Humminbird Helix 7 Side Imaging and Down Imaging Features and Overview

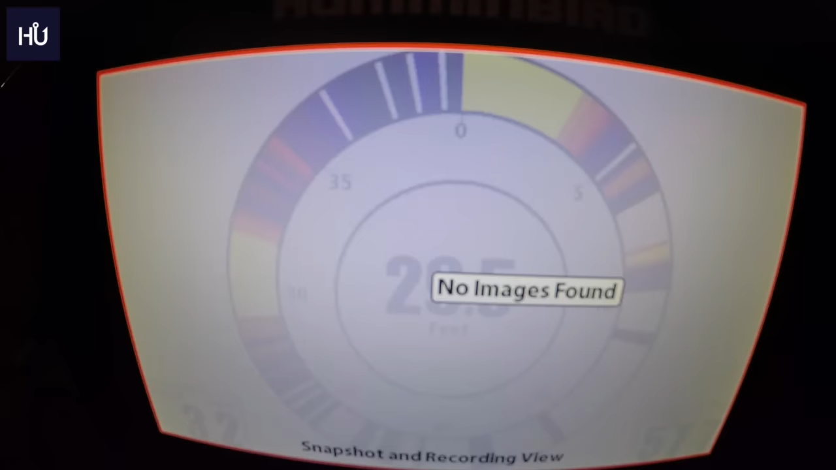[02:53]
so we'll switch we'll hit our view button here and this will just kind of your view button will cycle you forward through all your uh
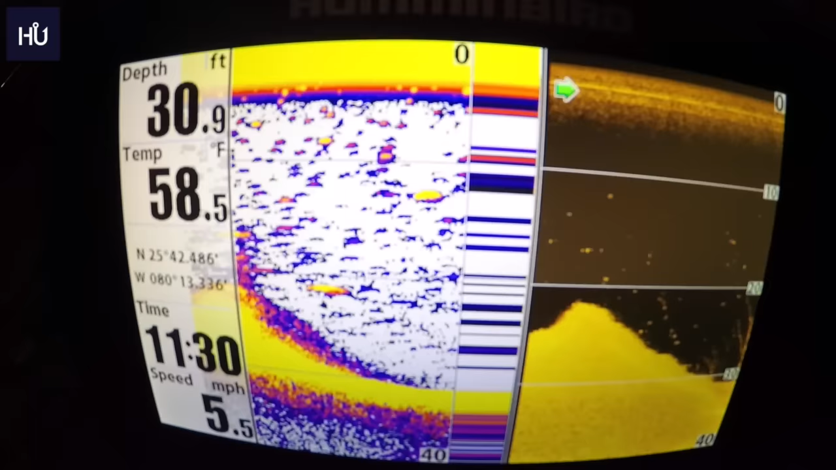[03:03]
On screen: depth 30.9 ft, water 58.5°F, speed 5.5 mph
what you have set up and what you don't etc etc the
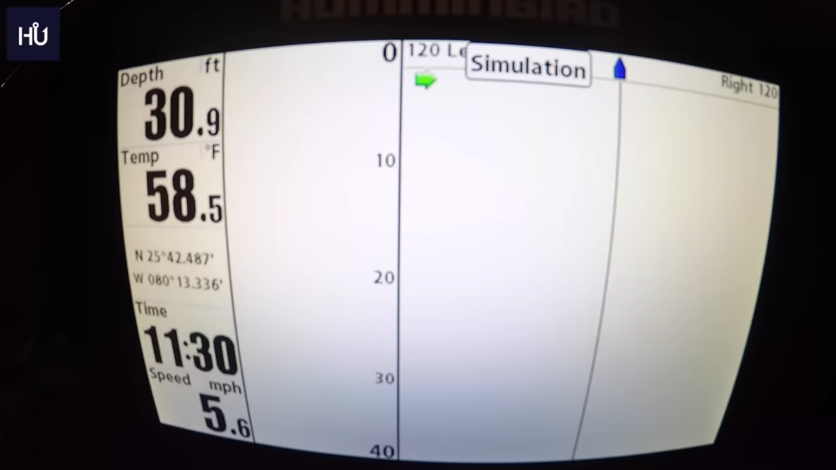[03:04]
On screen: depth 30.9 ft, water 58.5°F, speed 5.6 mph
exit button will go backwards in your switching so if
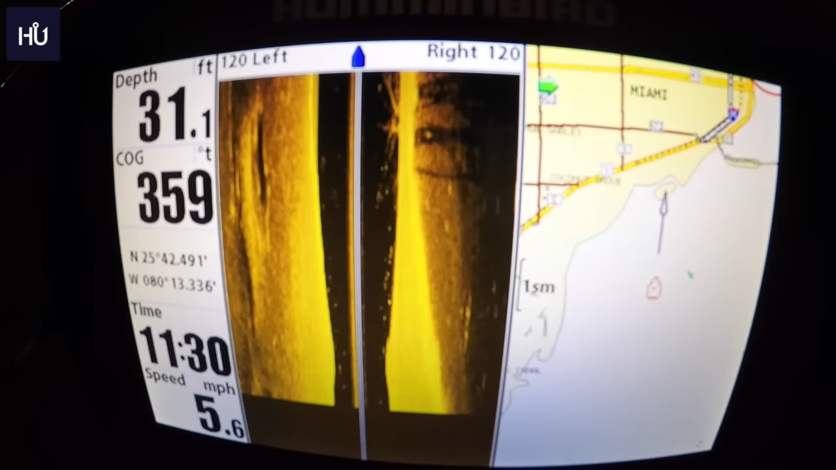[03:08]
On screen: depth 31.1 ft, speed 5.6 mph
you went one too far accidentally on your view like here we have our side imaging and our
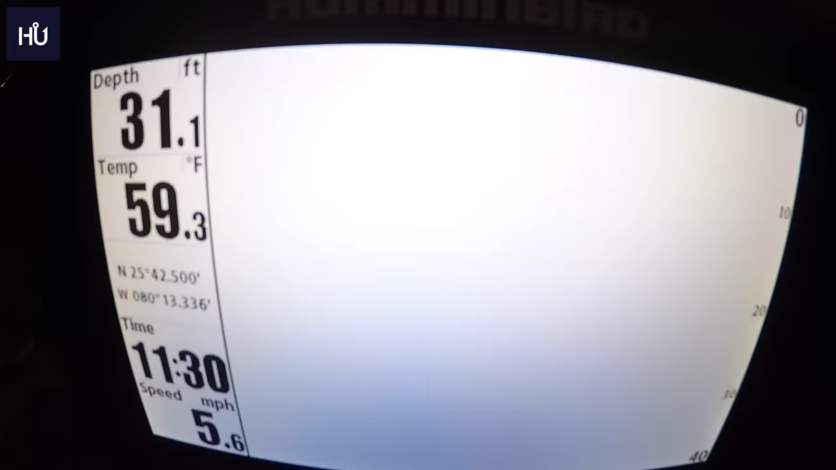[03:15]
On screen: depth 31.1 ft, water 59.3°F, speed 5.6 mph
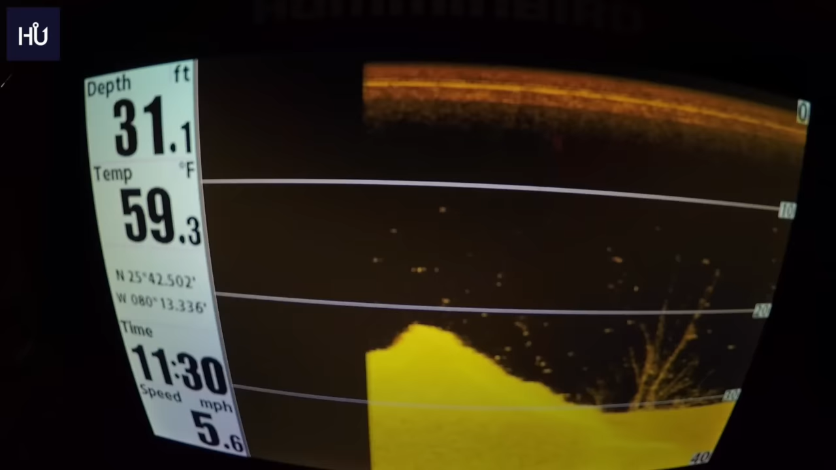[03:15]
On screen: depth 31.1 ft, water 59.3°F, speed 5.6 mph
mapping let's say we went forward one oh crap we went to just down imaging we really wanted to see that map and what we're uh scanning on the side just hit exit and that takes you back to the previous
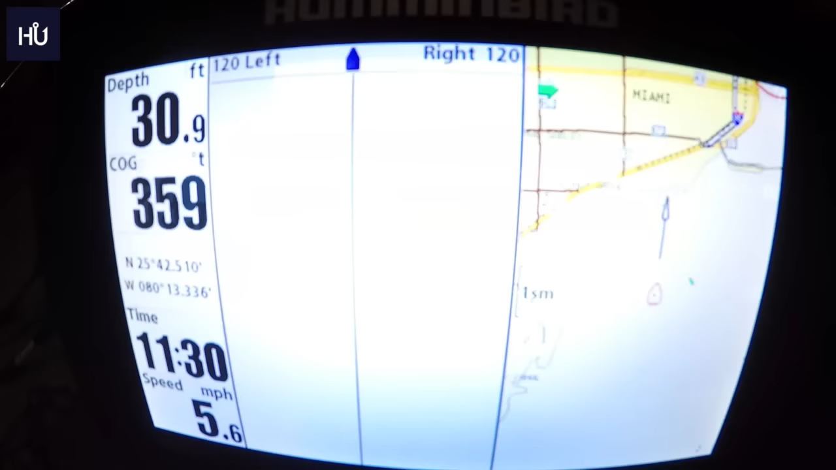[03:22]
On screen: depth 30.9 ft, speed 5.6 mph
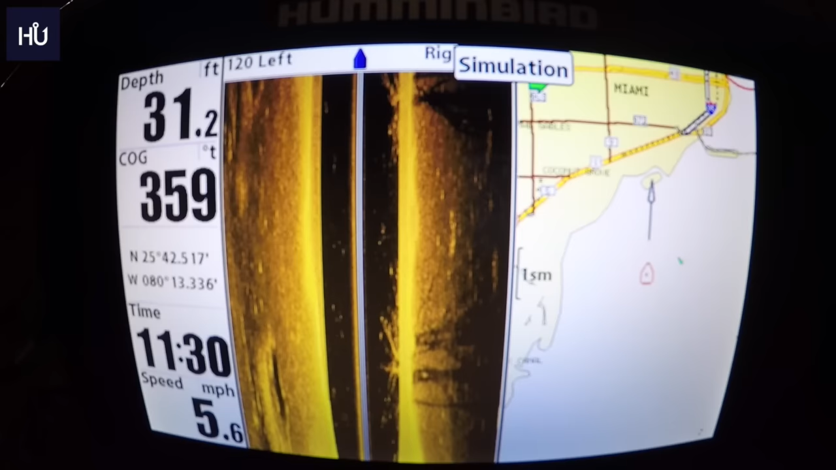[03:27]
On screen: depth 31.2 ft, speed 5.6 mph
um one that you had there so on your left side here you'll see we have our depth our um this is supposed to be temperature of course it's not reading temperature um of course our coordinates time speed you can edit all of these and we'll get into that
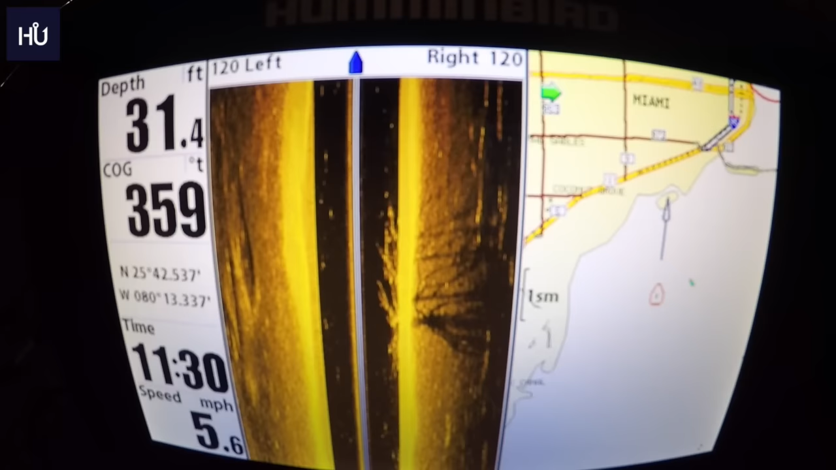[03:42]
On screen: depth 31.4 ft, speed 5.6 mph
later but uh so first off here we'll go into our main main main main menu so if you hit the menu button once on whatever you're on it
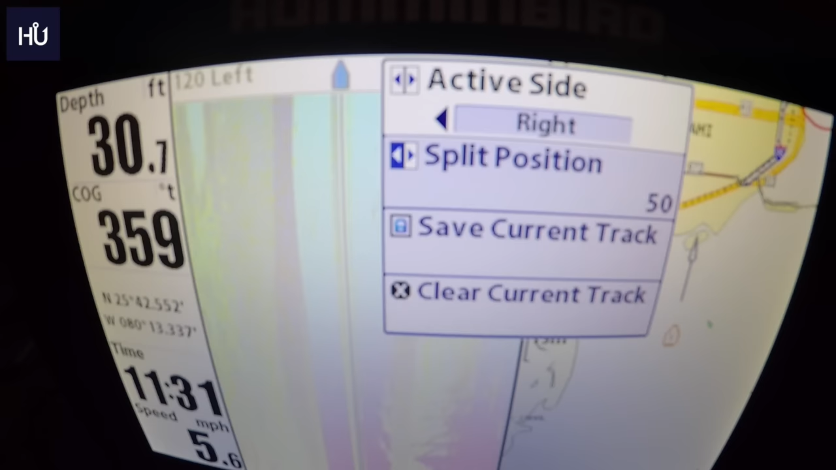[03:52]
On screen: depth 30.7 ft, speed 5.6 mph
will bring up a menu to control those two screens if you hit it again this takes you to your main menu okay so our
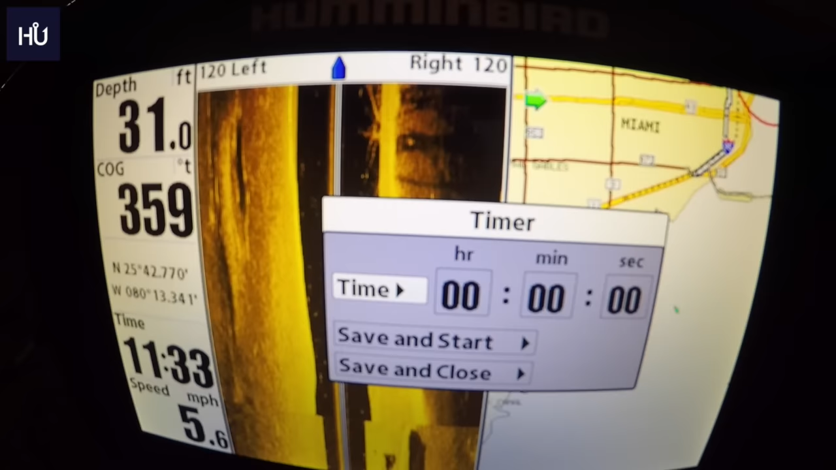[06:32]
On screen: depth 31.0 ft, speed 5.6 mph
but it's there so um and to get into any of these you just push left and right on your um directional pad on there and it'll let you change any of them
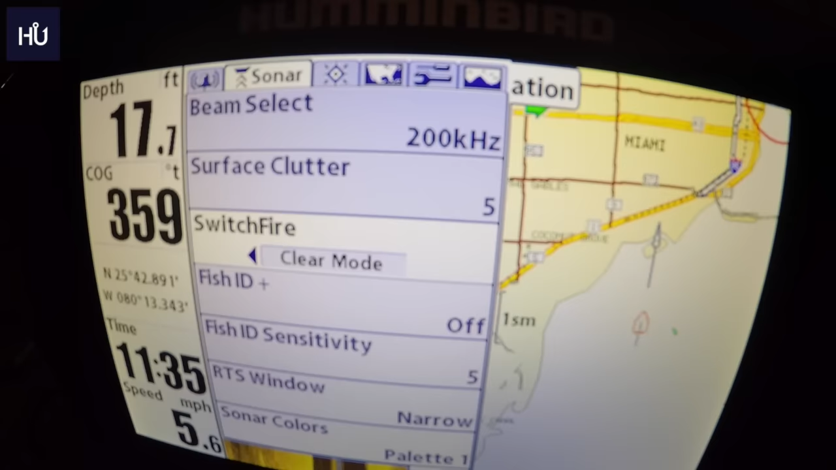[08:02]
On screen: depth 17.7 ft, speed 5.6 mph
max mode is a lot i guess a lot more clear so this is if you're wanting to play video game fishing if you're drop shotting and you see fish down there and you want to see your jig or your drop shot you're gonna or i believe click i'm sorry i'm not sure which one is which but uh i believe it's max mode is the one that if you're drop shotting and you want to see your drop shot and the fish around it that's when you're going to go into clear mode it's just your standard sonar i could have those backwards so don't quote me on that because again this is new technology